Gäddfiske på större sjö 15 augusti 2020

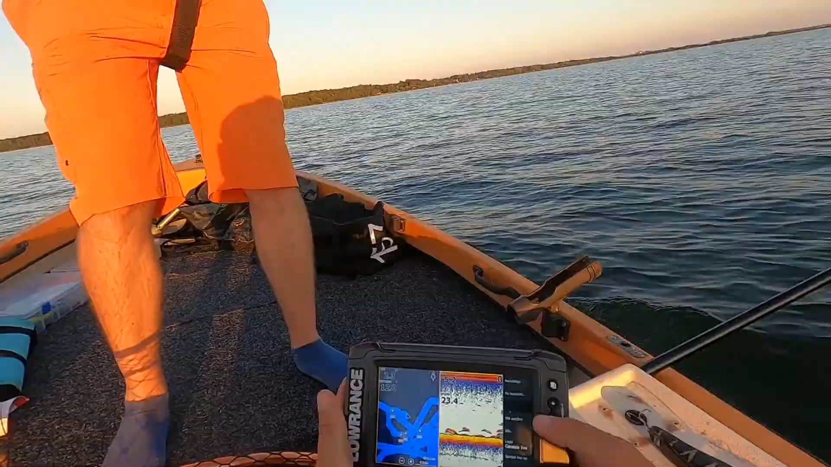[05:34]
Det där då? Det måste ju vara antingen gös eller abborre. Ja, reda. Tror du det står så tätt? Jag vet inte. Det är en slags. Här, kolla. Där har vi stimmet också.
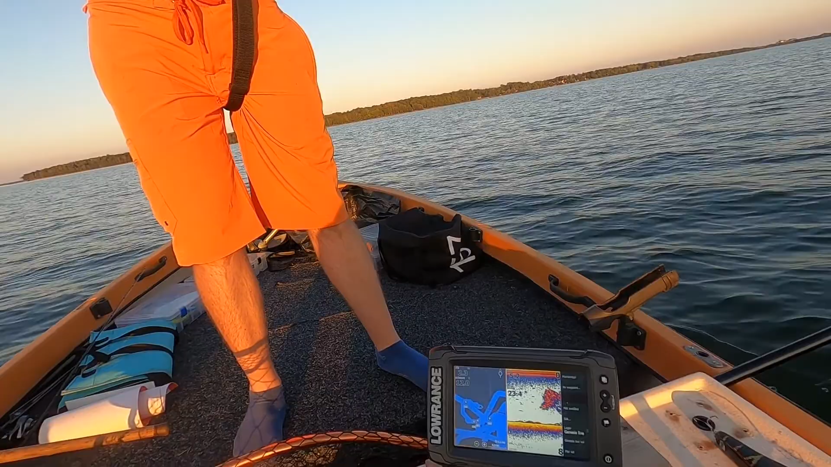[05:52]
Det är mycket rovfisk kring det här stimmet. Och sen hitta där. Då står ju liksom... Det var ju det de sa med den också. Att, på sjön här. Att det står liksom mycket edda samlade kring. Kolla den där ekot då. Jävlar. Är frågan, ska vi trolla eller ska vi göra ett försök sista kring den här?